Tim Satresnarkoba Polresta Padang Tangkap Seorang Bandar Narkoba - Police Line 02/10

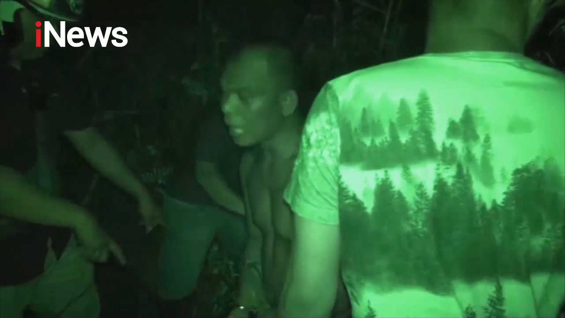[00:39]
Bandar sabu ini akhirnya dibekuk karena takut mendengar suara tembakan polisi.